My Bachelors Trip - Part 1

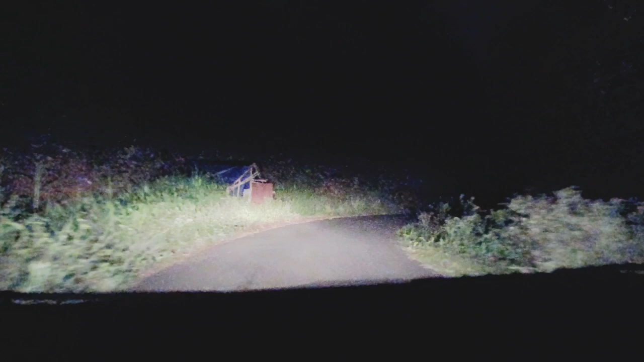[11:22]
ஃபாரஸ்ட்டு என்ன வரும் ஏது வரும்னே தெரியல கொஞ்ச நேரத்துக்கு முன்னாடி ஃபாக் வேற முடிஞ்சு ஒண்ணுமே தெரியல
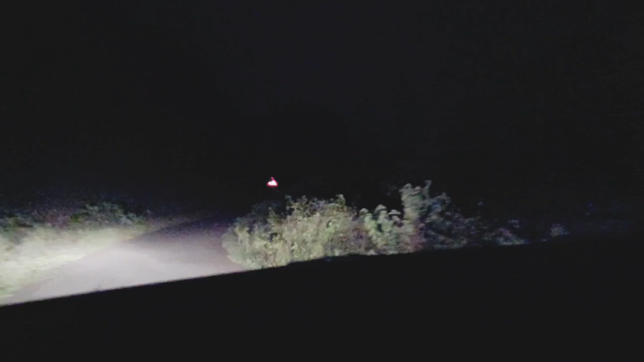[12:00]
என்ன தெரியல அது யார பிடிச்சா போயிருக்காங்க என்ன இவ்வளோ உச்சா middle of the forest irutta irukudhu ungalke theriyum adanalu theriyum
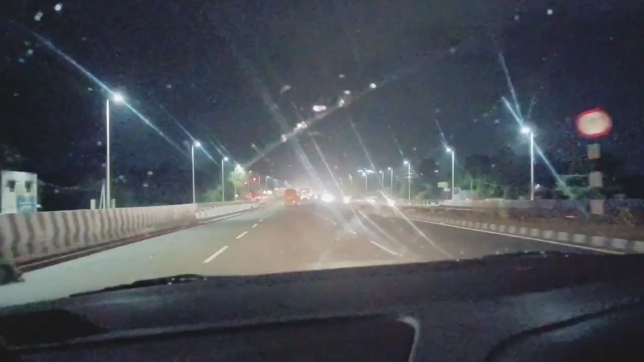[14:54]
கமிங் அப் டு காவேரி ரிவர் பிரிட்ஜ்